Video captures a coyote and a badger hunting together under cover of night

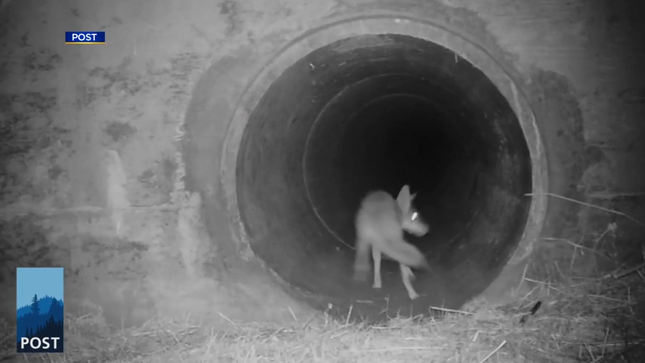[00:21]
Infrared night video recorded a coyote about to cross under one road when suddenly a badger appeared. Coyotes and badgers are known to team up and hunt together. The badgers like to dig, and they like to dig fast.
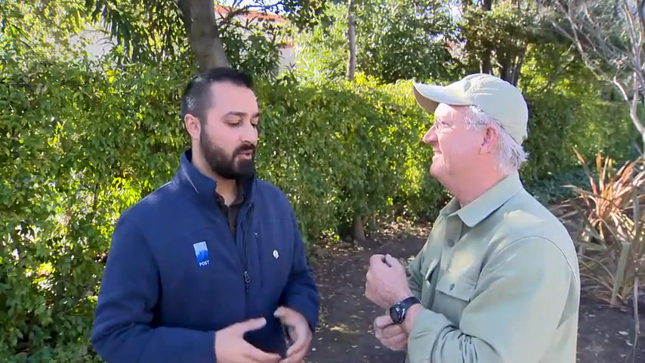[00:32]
And so there's footage out there of a badger flushing a ground squirrel nest and getting a ground squirrel of its own. But there's another ground squirrel that comes out another entrance to the den, and the coyote nabs that one. Something you'd see in a Disney movie. Different predator species not just getting along, but playing. Another video shows a full-grown buck moving under a freeway,
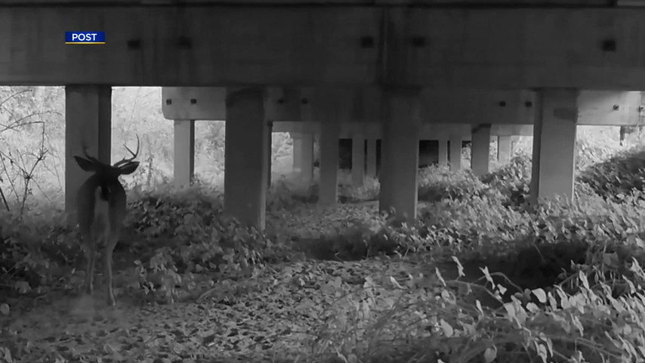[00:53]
not paying any attention to the roar of the traffic just above his head. One by one, spot by spot, where these cameras and the roadkill surveys,